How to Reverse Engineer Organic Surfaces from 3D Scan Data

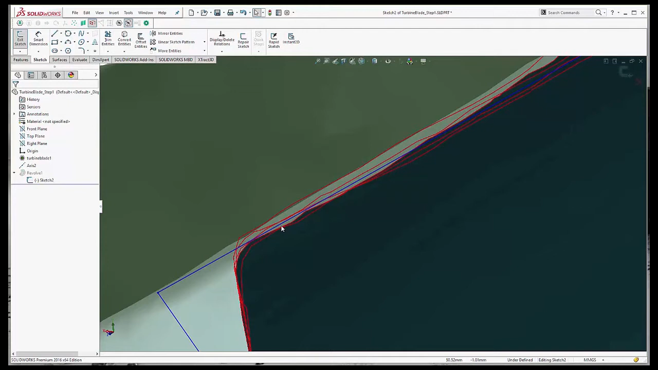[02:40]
along the average of all my different outlines there, or the different slices.
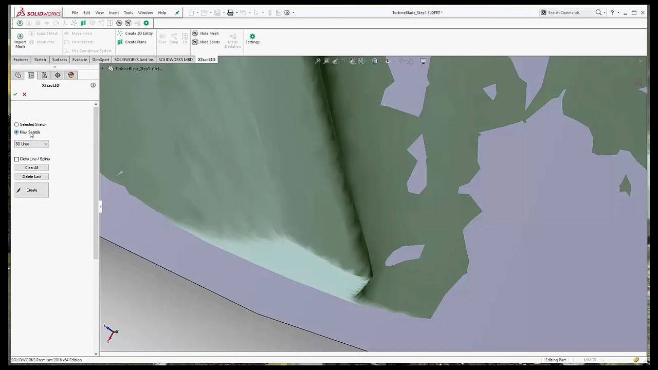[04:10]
So it's relatively straightforward. Just click here, here, create, and that creates a little line here.
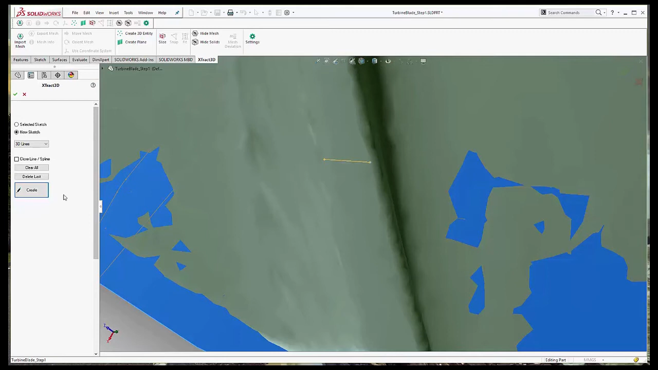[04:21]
You have to be careful when you draw these lines that you don't get too close to the edge, because that's going to throw off the shape of your curve. As long as we're right by the middle of it, we'll be in good shape.
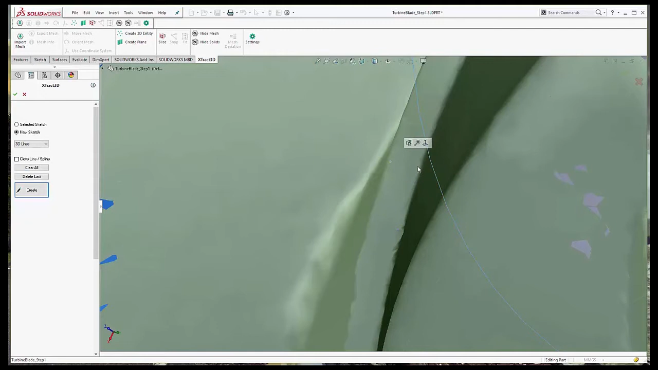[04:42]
And as I drop these lines on here, the plugin is automatically going into the 3D data and grabbing the shape of it. So there's a nice couple of little tools for undoing things if you make a mess.
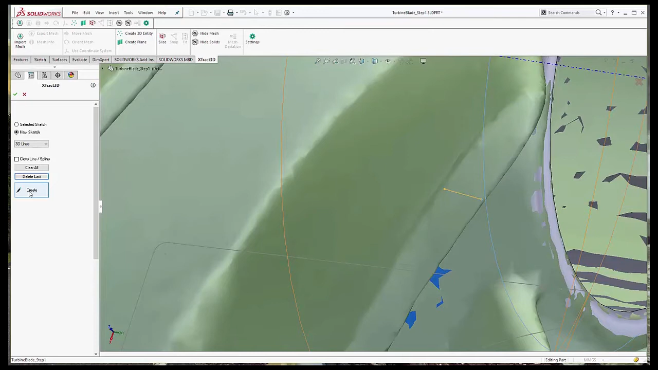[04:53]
And there we go. We have a whole series of lines here that we can use to create our work.
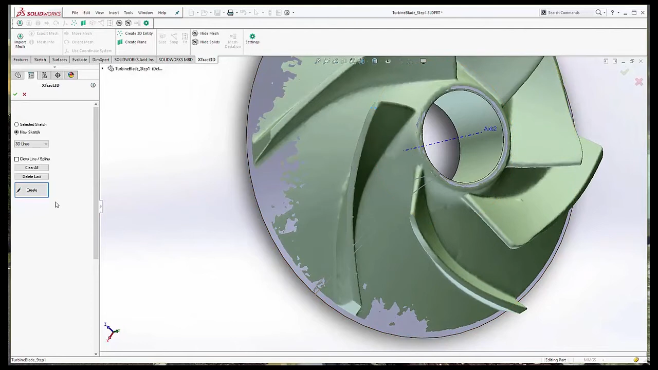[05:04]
So I'm done with that. Now I have a series of sketches here that I'm going to use. I'm just going to hide that for now. So what I'll do is to do a lofted surface relatively easily.
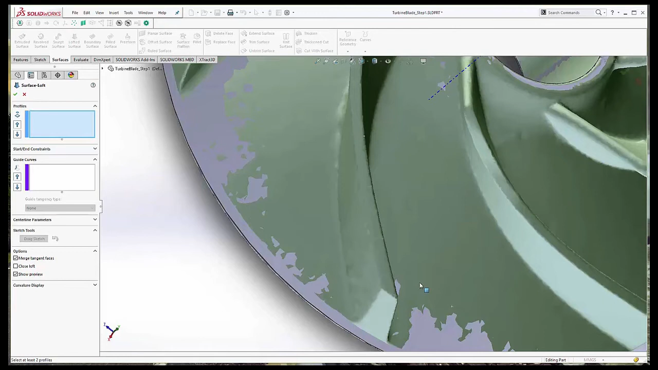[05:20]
I'll just start here and work my way up.
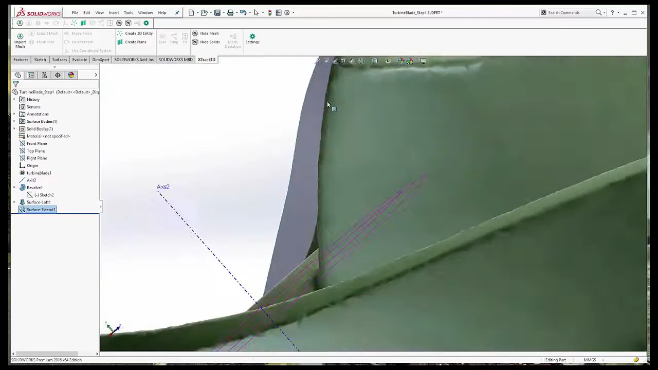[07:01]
And let me just reorientate it so it's a little bit easier to see that shape here.
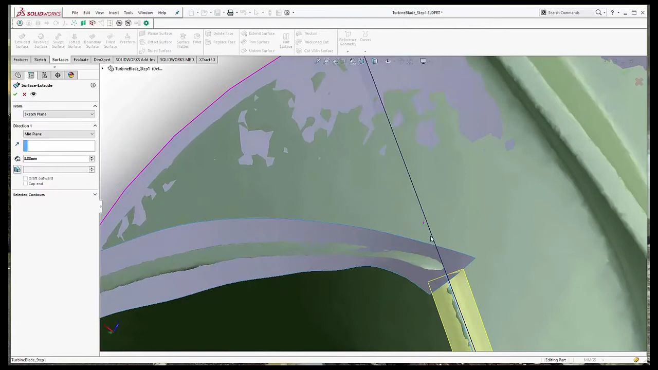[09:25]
So 3mm looks pretty good. She might do a little bit more.